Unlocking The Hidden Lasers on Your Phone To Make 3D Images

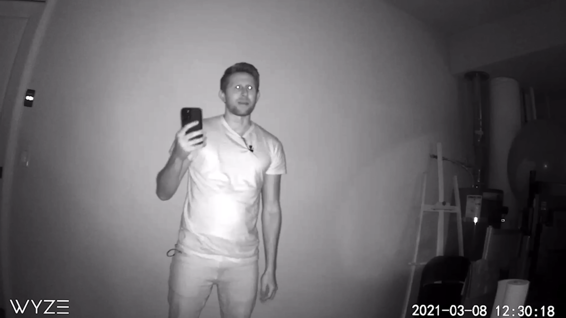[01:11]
But here's the crazy thing watch what happens when I turn on my phone and look at it through facial recognition. Here's what it looks like with regular light so you don't notice anything. But here's what it looks like through an infrared camera. Turn it on.
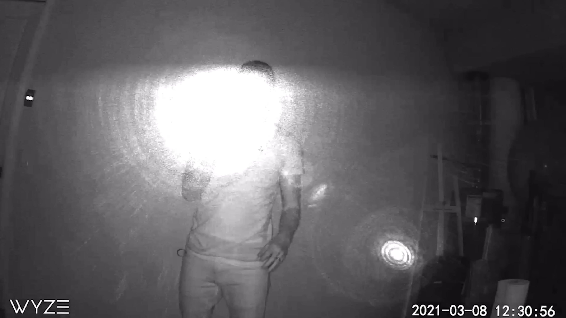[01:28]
So you can see that it looks like a flashlight here that I'm aiming at the camera.
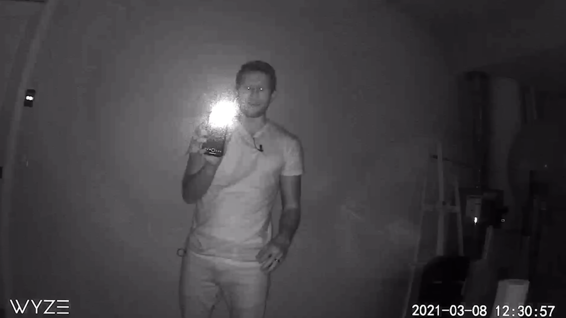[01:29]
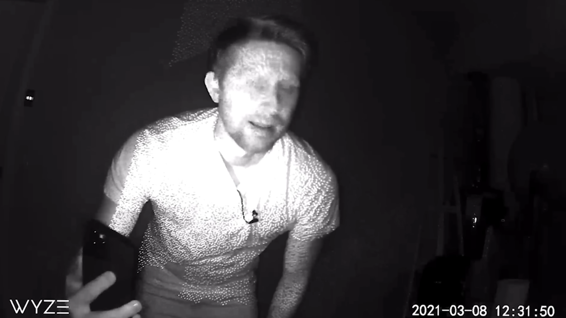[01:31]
But what's cool about this is notice the pattern that it's shining on me. It's not just straight light but it's actually little dots. When I shine it on the wall back there.
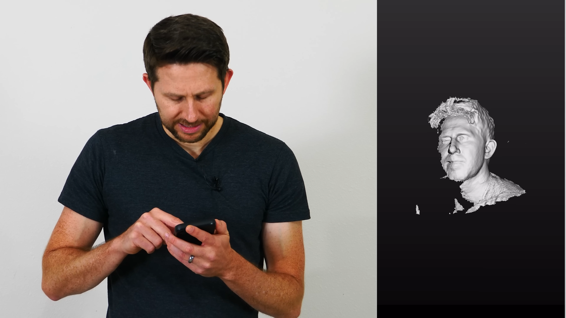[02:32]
Now the color is added through the camera. If you don't use color it would look something like this.
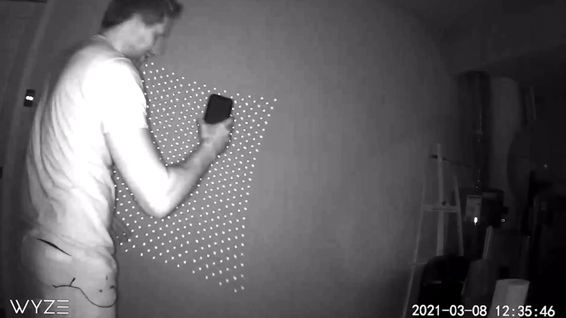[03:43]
So you can see here's the array they're a lot brighter. They're not as close together though so the resolution isn't as good.
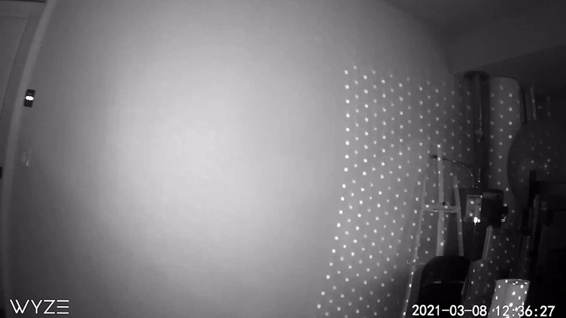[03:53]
But what's really cool about this is in a completely dark room you can scan it using infrared light so your phone is seeing what's in a completely dark room.
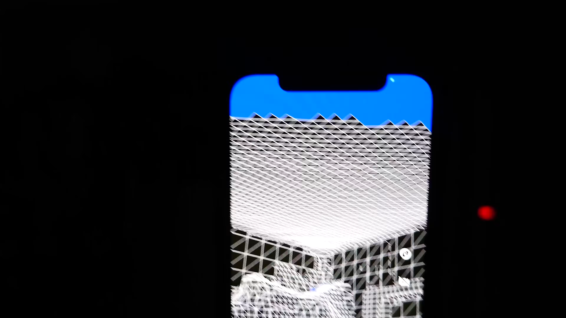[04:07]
So you can see the contours of the room that would normally be pitch black to it but
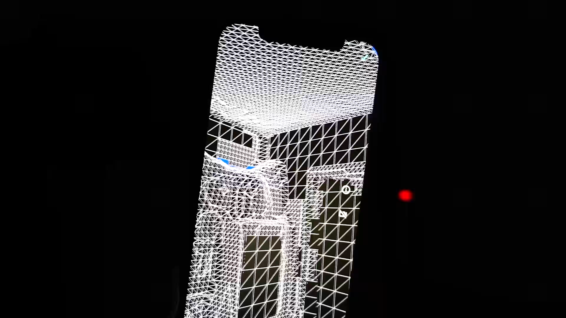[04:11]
because it's using these infrared laser dots it can see the contours of the room.
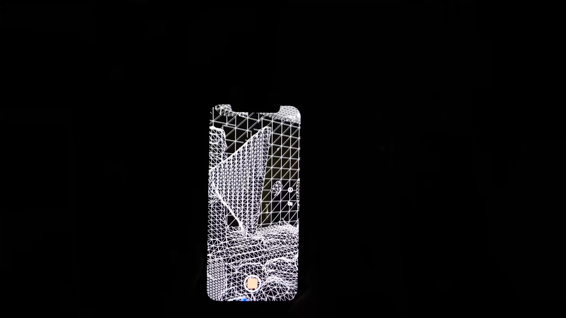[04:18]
So it's almost like I have this infrared camera here. Can look around the room.
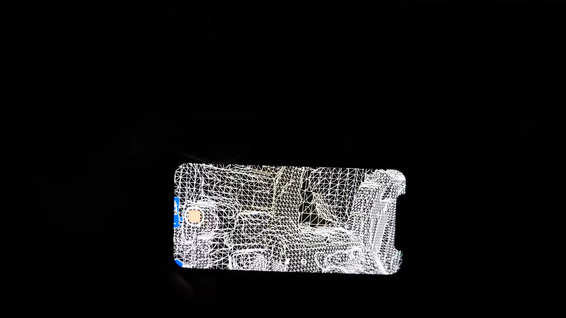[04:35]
So the lasers on the front of your phone don't use LiDAR but they're actually looking at the different shapes of the dots and how they deform in the array when you shine on something that's three-dimensional.